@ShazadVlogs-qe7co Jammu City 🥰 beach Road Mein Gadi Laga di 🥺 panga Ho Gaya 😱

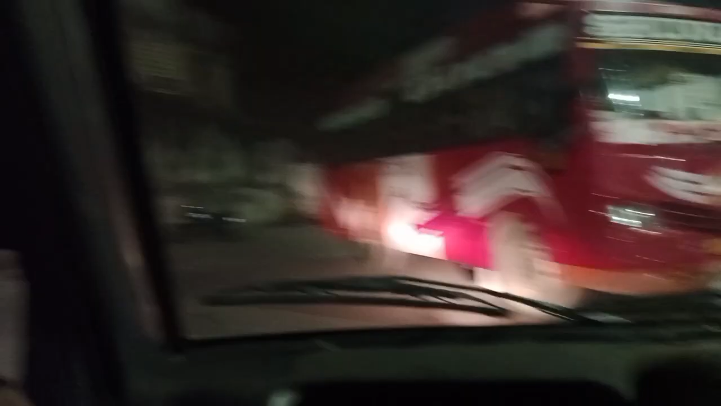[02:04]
तो अभी फिलहाल हम इधर से वापस जाएंगे ऊपर से जहाँ से आए थे,
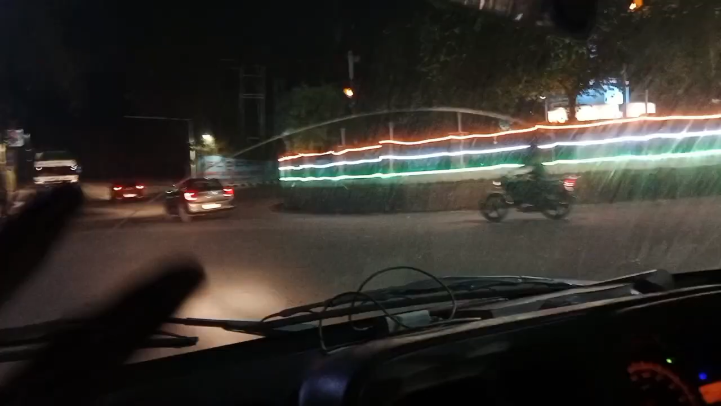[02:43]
बाकी ये रहा अपना जम्मू का नाइट का व्यू, काफ़ी प्यारा लग रहा है इस समय देख सकते हैं।
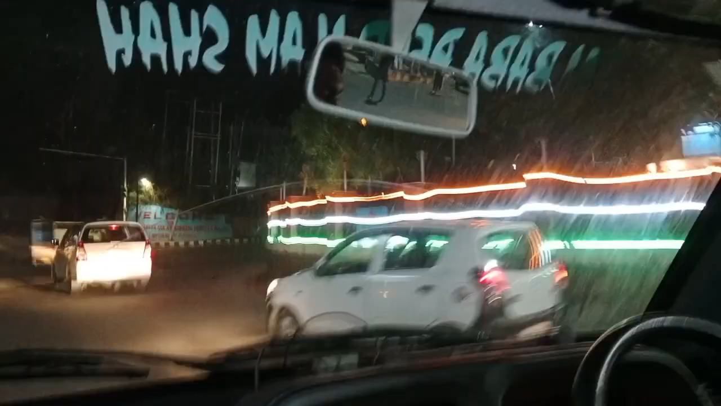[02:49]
अभी फाइनली हम पहुंच गए इंदिरा चौक गाइस, तो ये रहा अपना इंदिरा चौक, तो अभी हम उस वाली साइड से जा रहे हैं।
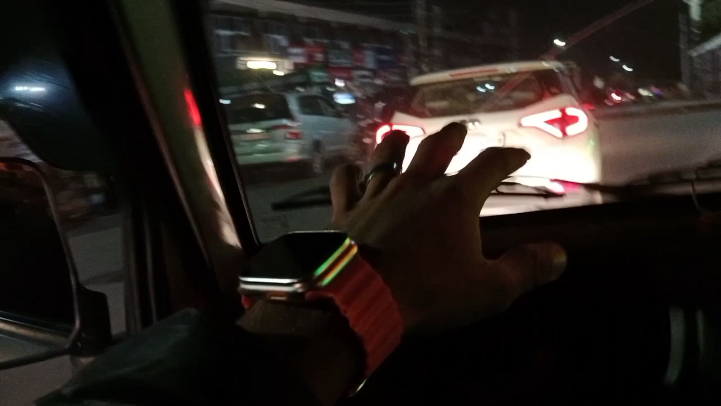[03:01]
तो बाकी ये रहा अपना इंदिरा चौक गाइस,
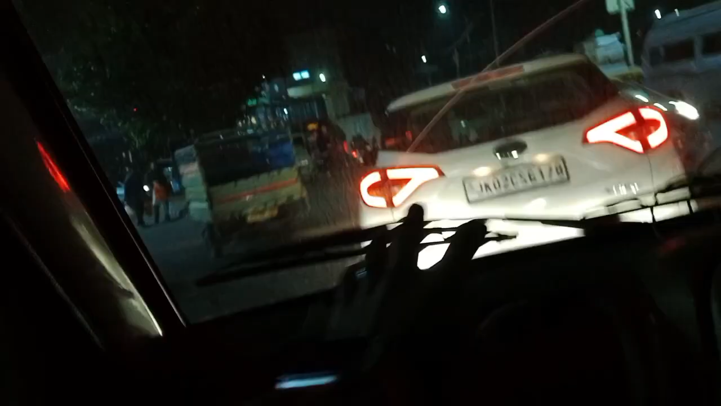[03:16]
बाकी फाइनली ये रहा अपना, ये देखो यहाँ से जाते हैं कनक मंडी वगैरह,
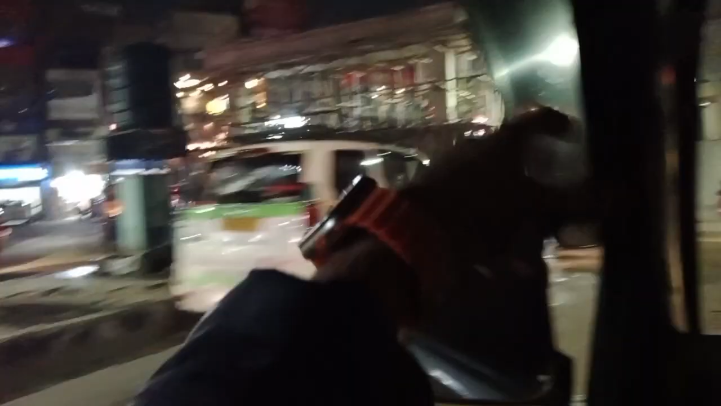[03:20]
तो बाकी आप देख सकते हो उधर से भी आप बस स्टैंड जा सकते हो,
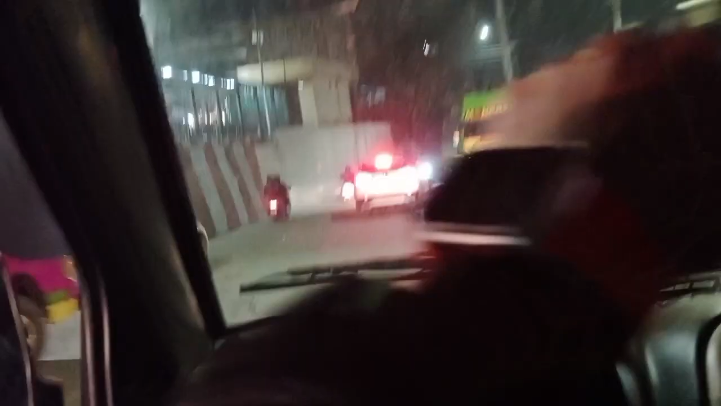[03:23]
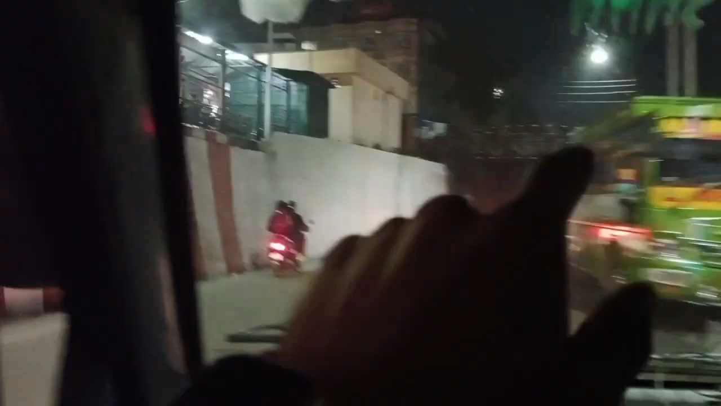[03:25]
ऊपर से जो ये पुल है उससे भी जा सकते हो, बाकी इधर से भी रास्ता वगैरह है।
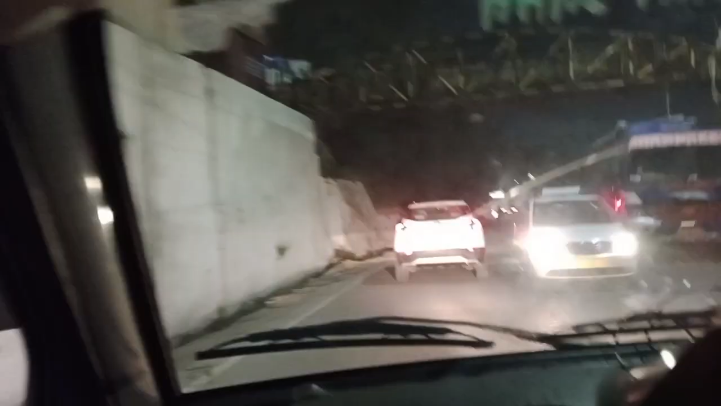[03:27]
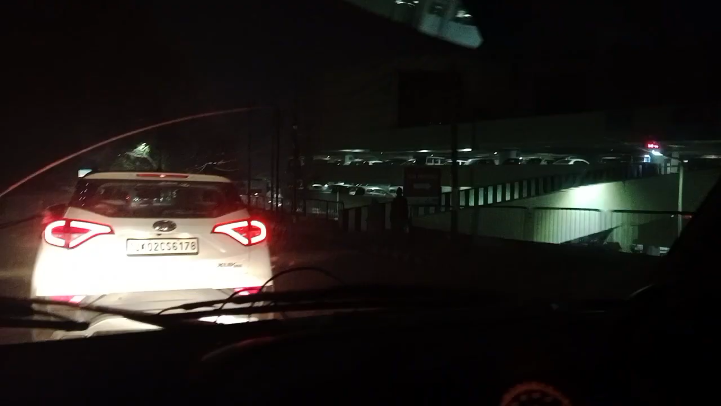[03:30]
तो गाइस ये रहा अपना बस स्टैंड,
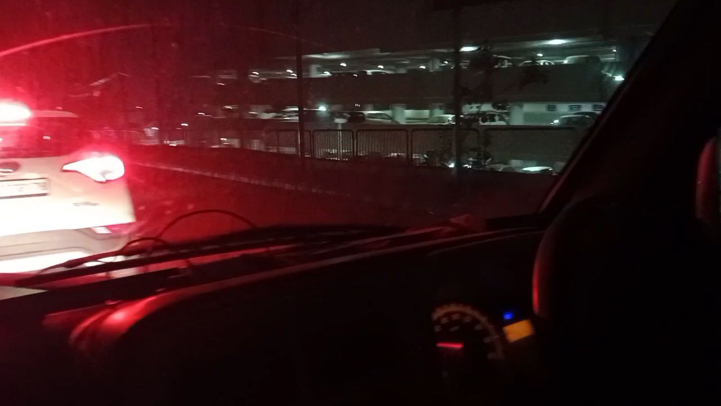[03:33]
आप यहाँ से अच्छी तरह दिख रहा होगा, आपको देख सकते हो काफ़ी ज़्यादा अच्छा खूबसूरत देखने को मिल रहा है।
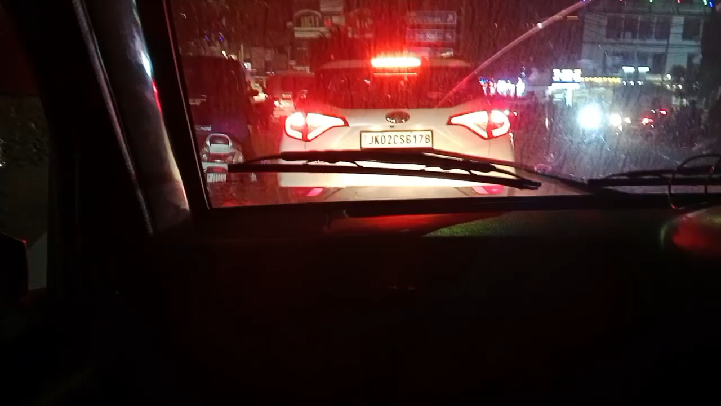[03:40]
बाकी फाइनली गाइस तो अभी हम पहुंच चुके हैं गुम्मट के बाहर,
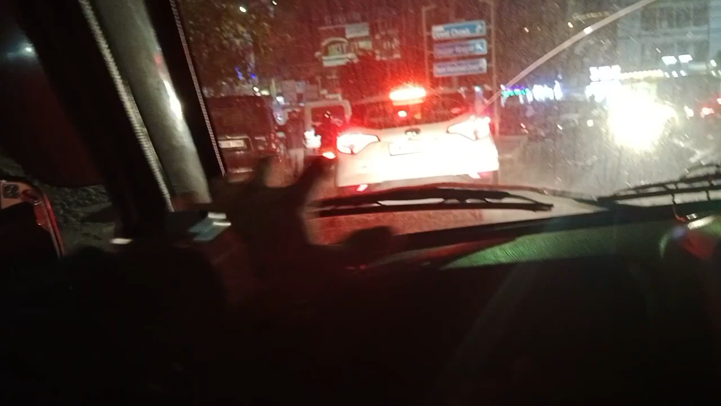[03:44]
तो आपको मैंने पिछले वाले व्लॉग में दिखा चुका हूं गाइस गुम्मट की गली, तो बाकी ये रही यहां की मार्केट, तो यहां पे फोन शून वगैरह बिल्कुल सस्ते में मिलते हैं गाइस,
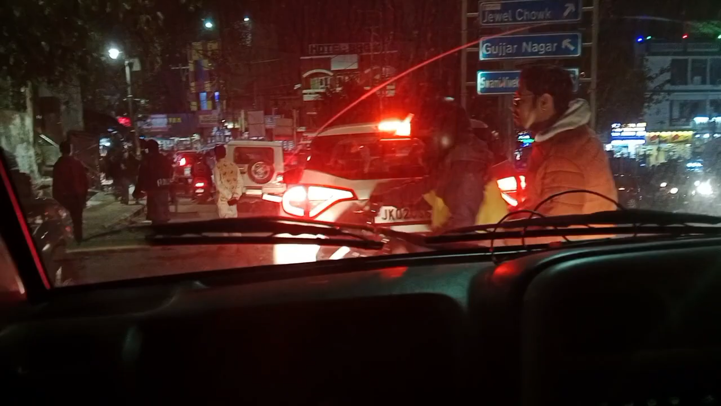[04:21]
ये देखो कहाँ से निकाल रहे हैं गाइस, ये देखो
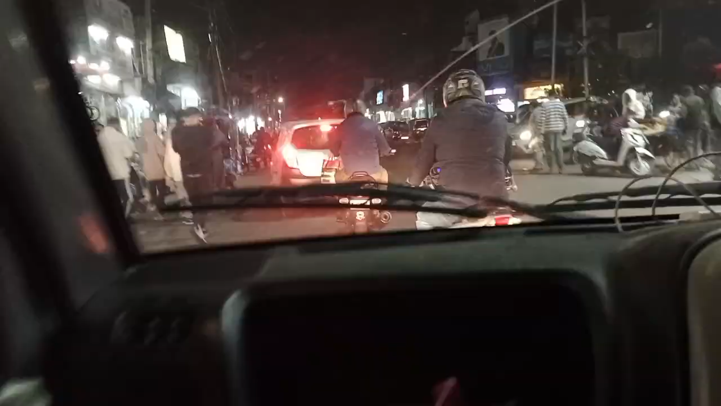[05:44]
इनकी वजह से ही तो रोड पे जाम लगता है, नहीं तो ऐसे जाम नहीं लगता है इन रोडों पे, ये जो बीच रास्ते में गाड़ियां खड़ी करते हैं। तो बाकी आप देख सकते हो यहाँ की मार्केट अभी खुली है,
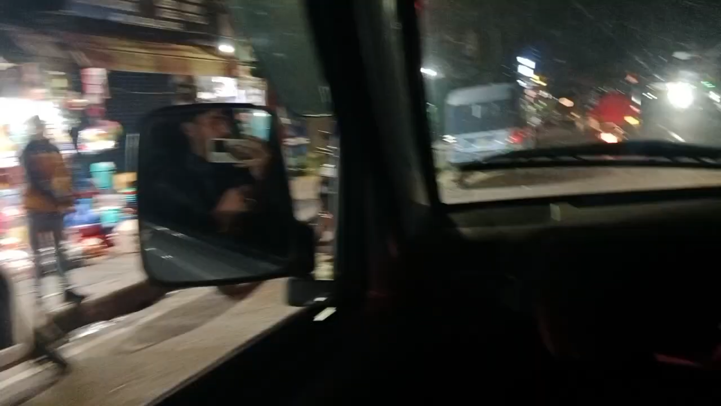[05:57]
यहाँ की मार्केट काफी ज्यादा लेट बंद होती है।
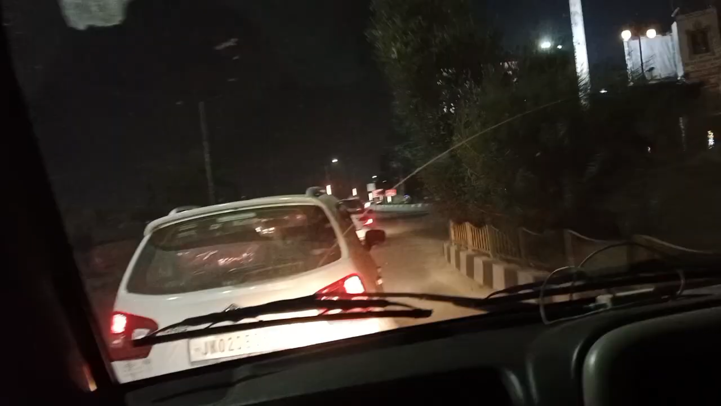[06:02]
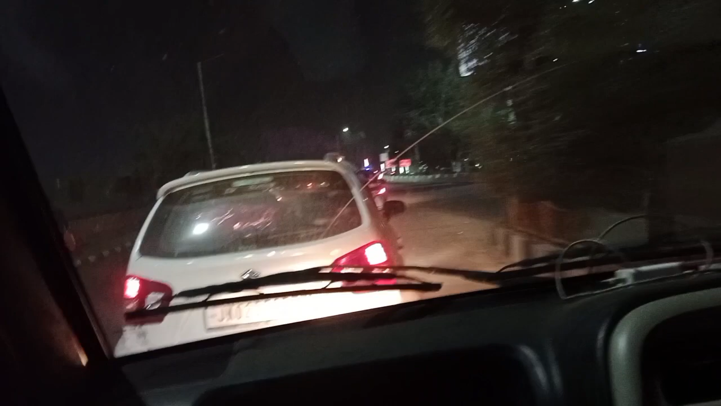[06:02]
बट गाइस कमेंट में जरूर बताना नाइट में कैसा लग रहा है ये वाला पोल, काफी ज्यादा अच्छा देखने को मेरा व्यू इस समय काफी ज्यादा अच्छा है। बाकी आप देख सकते हो ये रहे अपनी जम्मू सिटी,
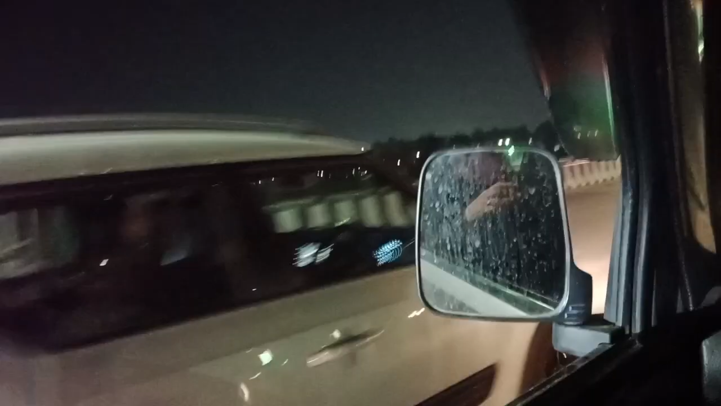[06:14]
तो अभी फाइनली हम पहुंचने वाले इसकी शॉप पे,